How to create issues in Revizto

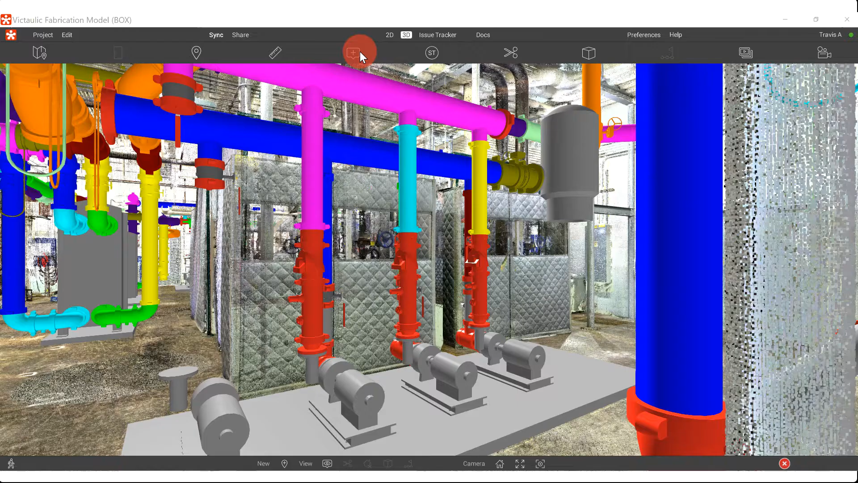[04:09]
Going back to why it's important to make sure that this pin is placed in the right place. So let's say I want to change this valve right here. So I'm going to drop that pin as close to that valve as I can. Say fix valve. Maybe I want to give this a little markup so they know, hey, it's that one.
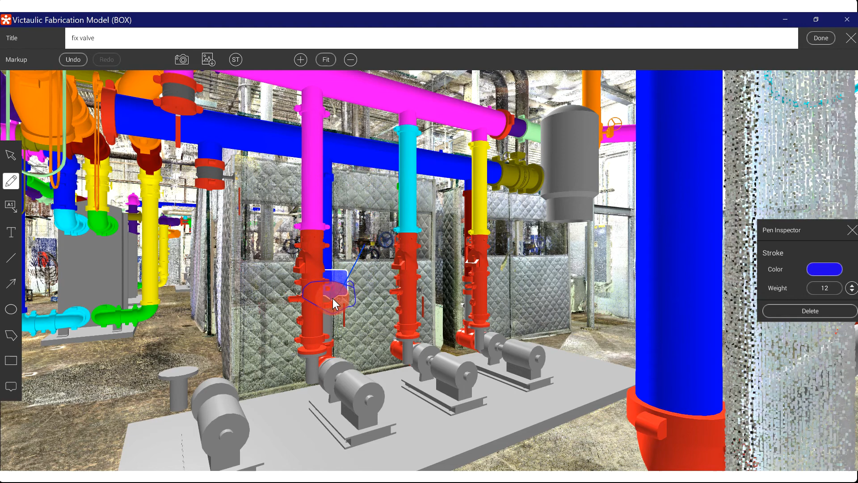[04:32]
So I created the issue.
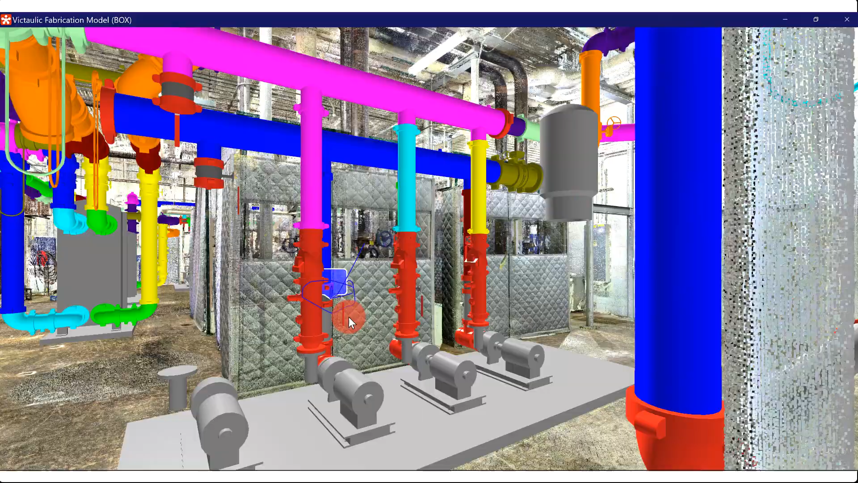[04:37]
As you can see, it's over in my issue tracker.
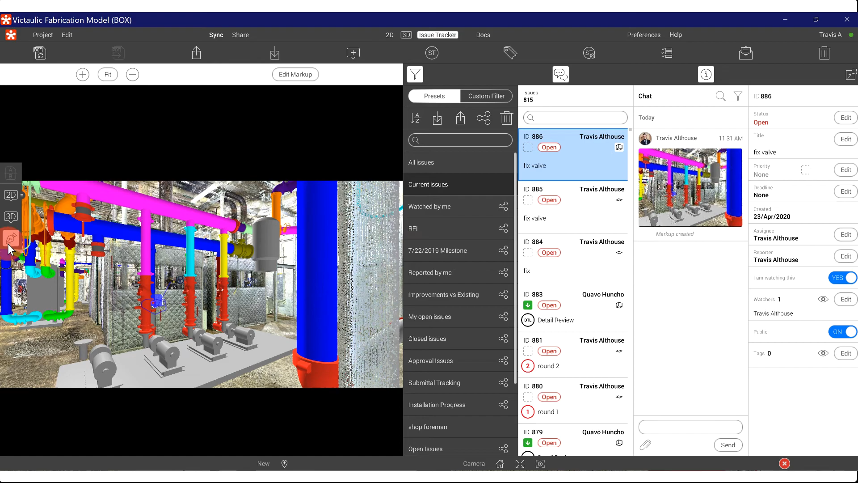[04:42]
Now if we go over to the left side, I can click and go back into 3D mode to where I can move around and I can see exactly where that pin is.
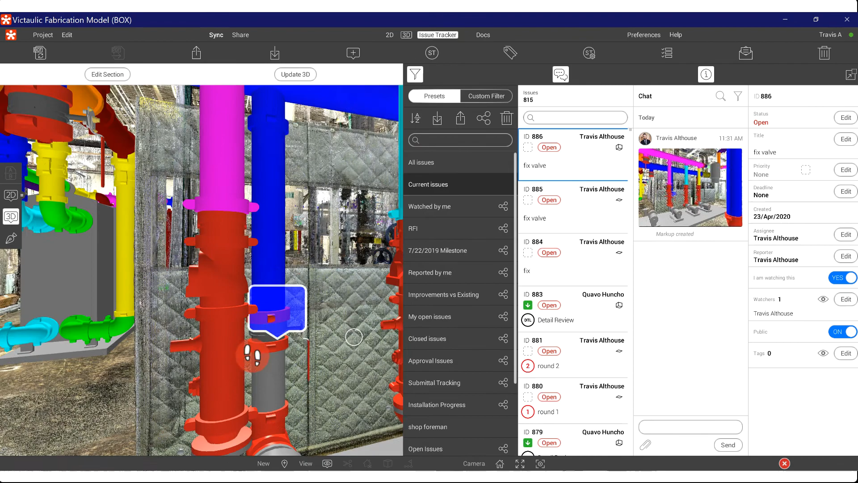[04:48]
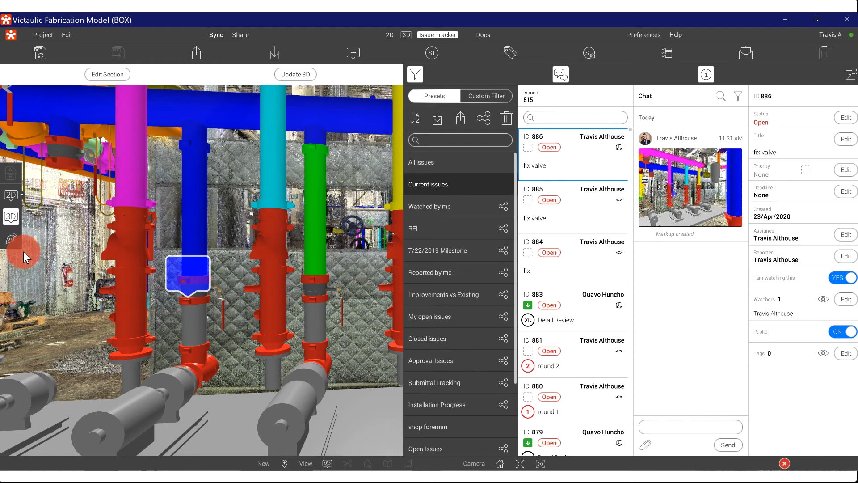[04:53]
I can click the markups and see exactly what they marked up. And I can also click on 2D.